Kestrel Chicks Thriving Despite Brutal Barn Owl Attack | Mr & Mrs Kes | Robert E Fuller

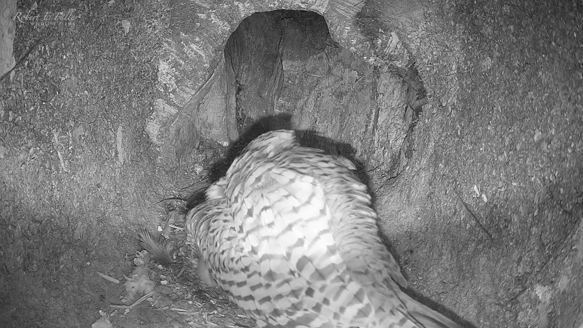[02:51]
And it's not over yet. A barn owl lands on the entrance and enters the nest. The kestrel grapples with the intruder, grabbing it by its face, and calling furiously to see off the barn owl. As the barn owl leaves the nest, I wonder who it is. Finn and Gylfi are over in the elm stump when it happens, so it can't be them.
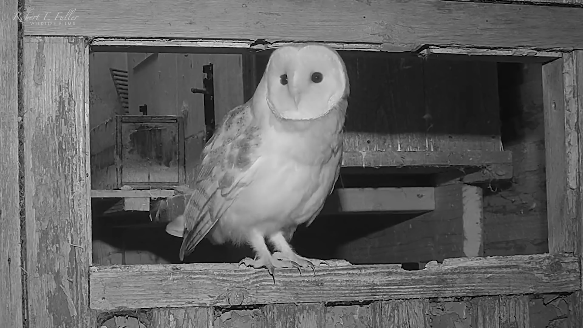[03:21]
On closer inspection, the attacking owl has a dark facial disc, a buff coloured breast, and no ID ring.
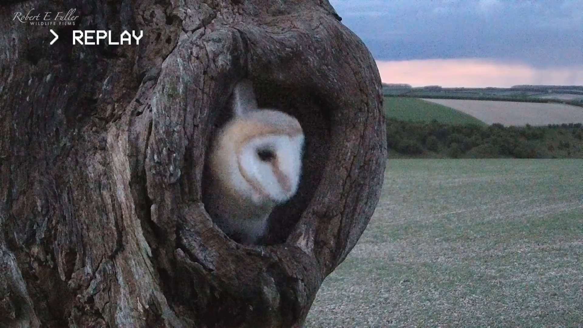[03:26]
It's got to be Willow. Now the barn owl's gone, the chicks are safe again. For now.
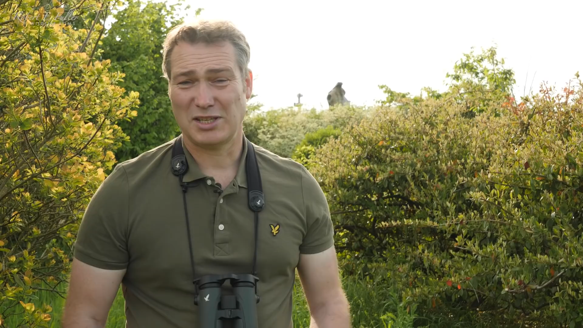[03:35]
20 minutes later, Willow is back.
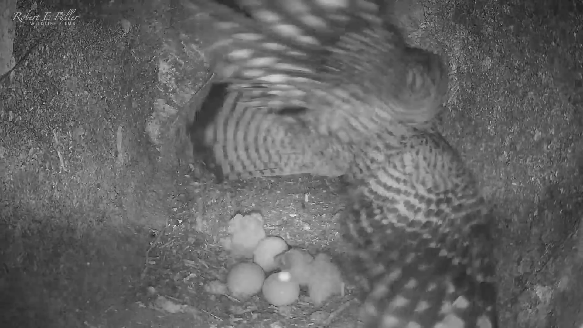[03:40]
The female does everything she can to protect the chicks, skilfully grasping the barn owl's legs. Willow retreats, and I spot her a bit later on, looking worse for wear.